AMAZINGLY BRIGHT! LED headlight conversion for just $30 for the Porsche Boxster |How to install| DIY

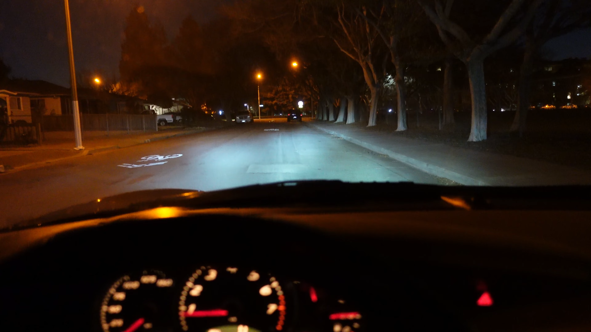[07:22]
wow super bright let's go check it out from the outside again these are the Tecmax H7 lights